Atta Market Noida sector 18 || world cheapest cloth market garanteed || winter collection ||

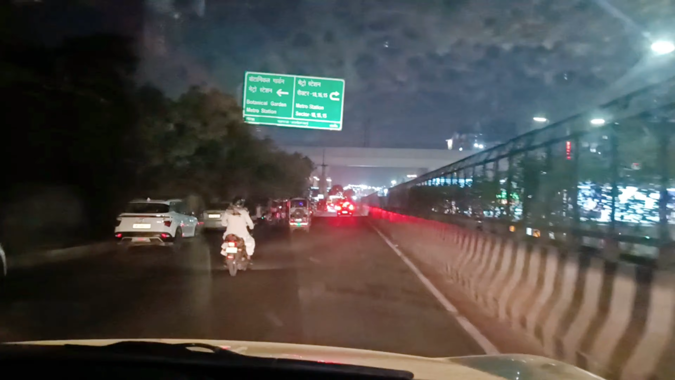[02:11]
मेट्रो स्टेशन बिल्कुल उतरते ही नीचे पट्रियां लगती है इसकी मार्केट में आने के
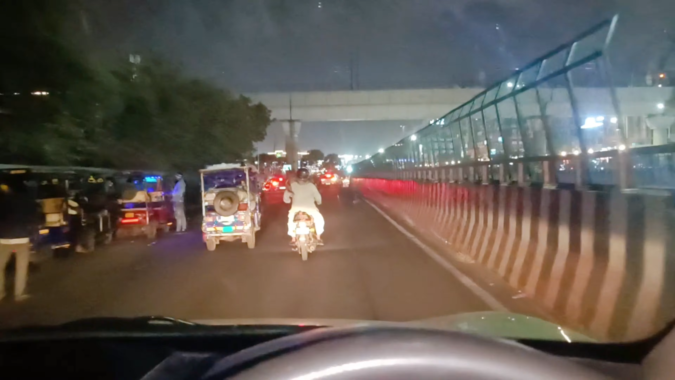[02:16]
लिए तो � हम लोग वहां से आ सकते हैं चलते हैं वहां सामने मार्केट दिख रही है
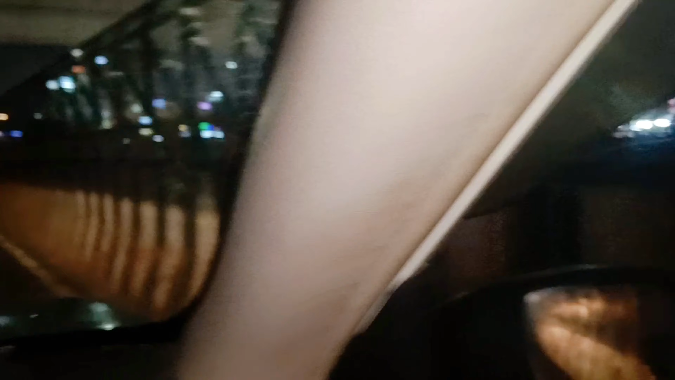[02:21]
तो यह सारी अट्टा मार्केट ही है
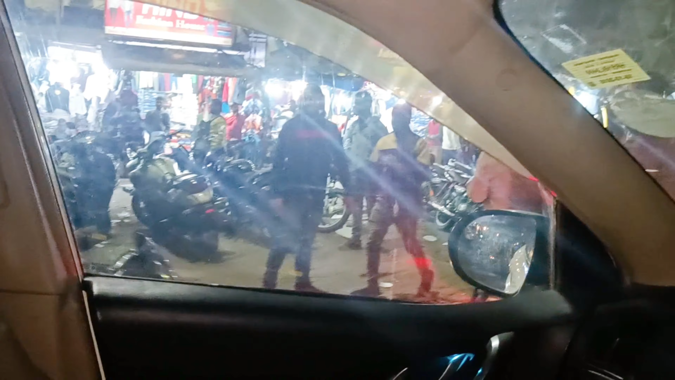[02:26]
अब यहां तक सब्सक्राइब नहीं
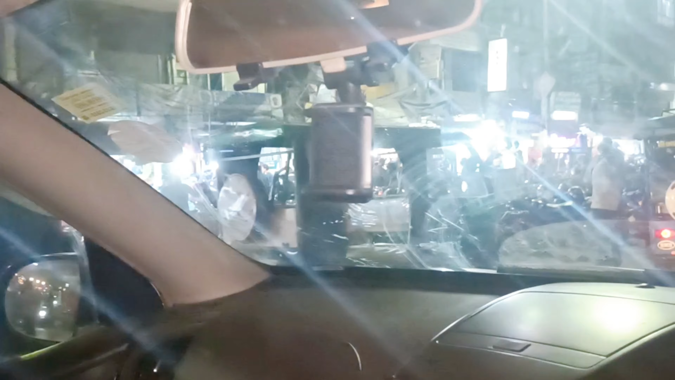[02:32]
पट्रियां लगे रहे हैं पट्री बंद हो यह दुकाने हैं यहां पर चलो जो भी है अगाइज फाइनली हम लोग अट्टा मार्केट पहुंच